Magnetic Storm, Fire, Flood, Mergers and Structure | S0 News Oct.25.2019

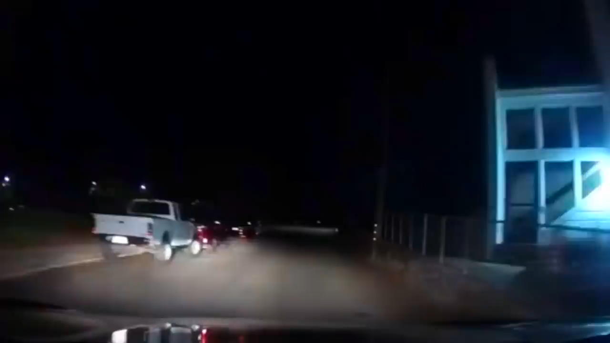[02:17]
Meteors seen a couple nights ago in Nevada showing up on feeds this morning.